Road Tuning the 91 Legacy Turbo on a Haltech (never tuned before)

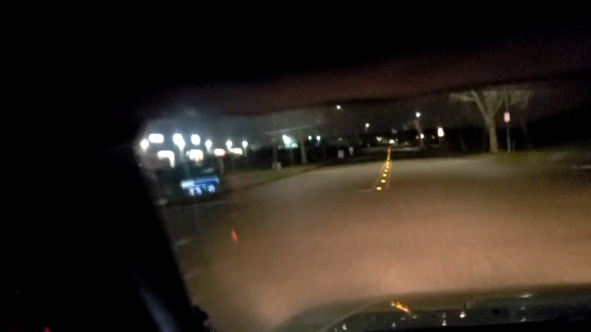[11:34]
I think it's always fine in this area. There's a bridge.